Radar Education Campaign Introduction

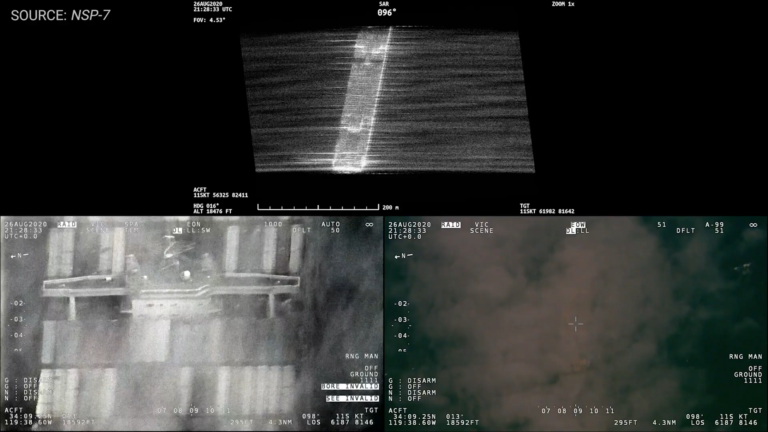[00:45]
It can penetrate all those obscurants and so it offers a really unique and important capability for intelligence surveillance and reconnaissance systems.
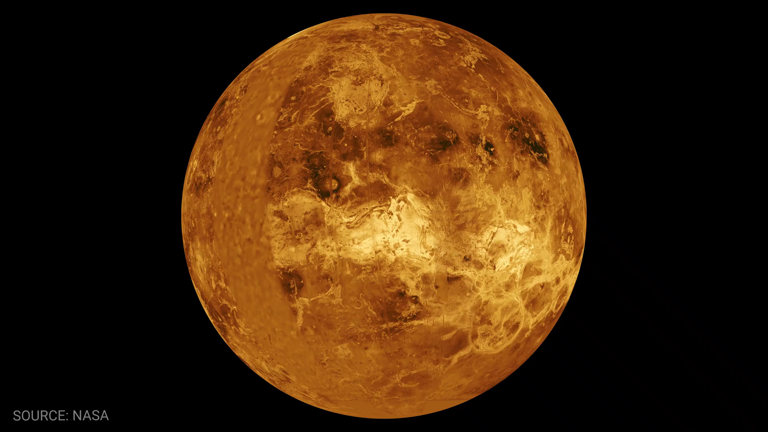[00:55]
Synthetic aperture radars have been to space. NASA has put a lot of effort into synthetic aperture radar.
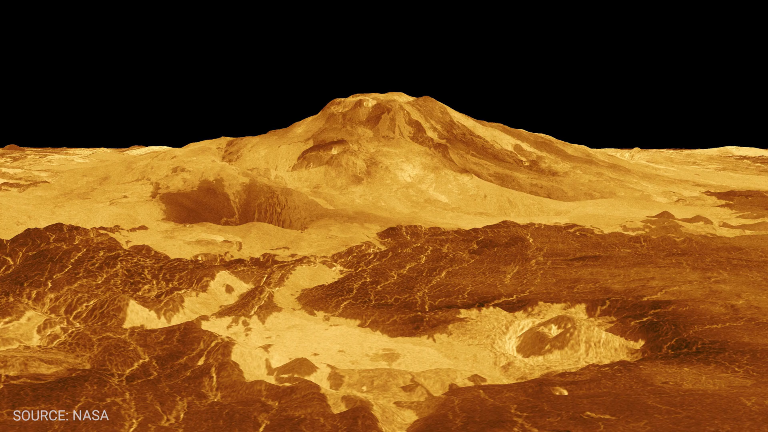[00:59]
Gone and imaged planets in our solar system. They've imaged our polar caps.
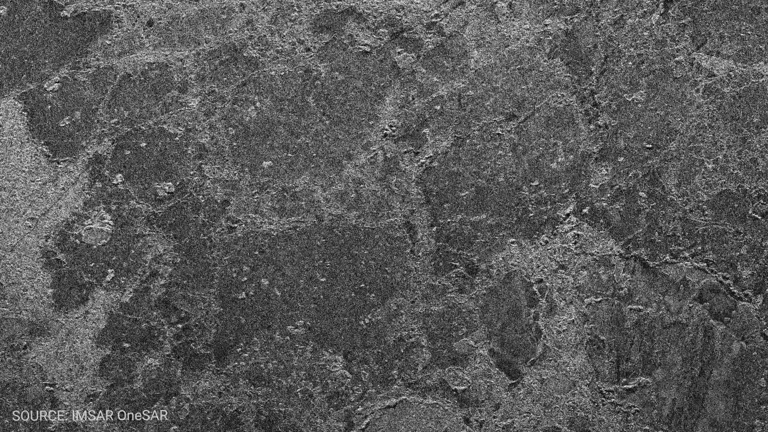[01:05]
They've helped us understand climate. And it's highly capable and the capabilities that it offers are highly desirable.
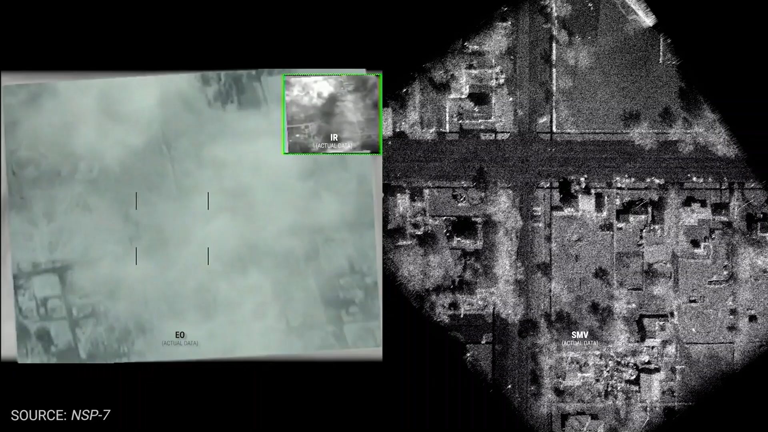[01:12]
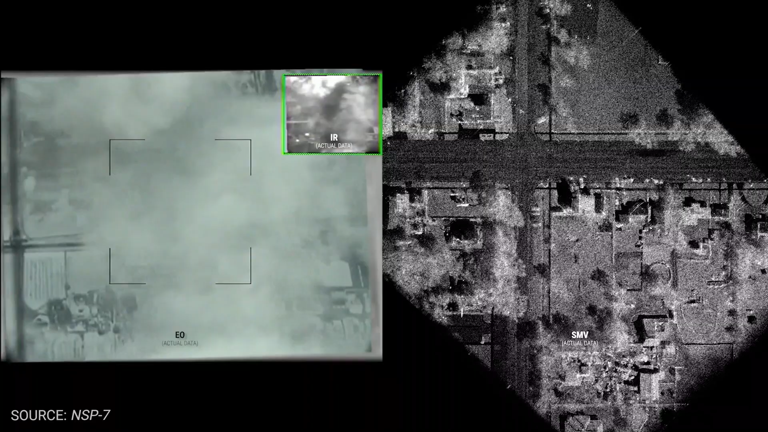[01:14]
Its ability to see through weather, its ability to find moving targets, its ability to maintain track on targets.
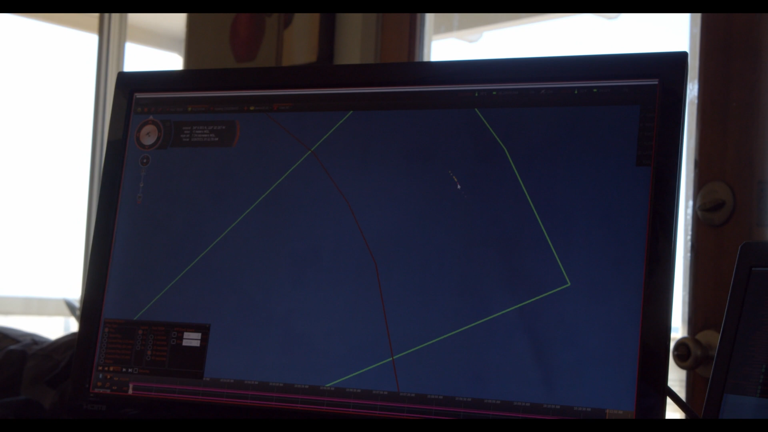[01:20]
Those are all things that our operators really want.
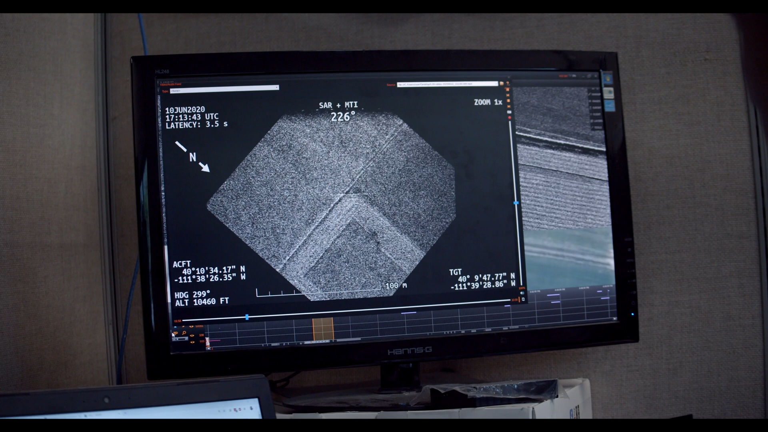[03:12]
what value it brings to the table, what con ops it can support, how to put it on your aircraft, how to interpret it, how hard is it to understand.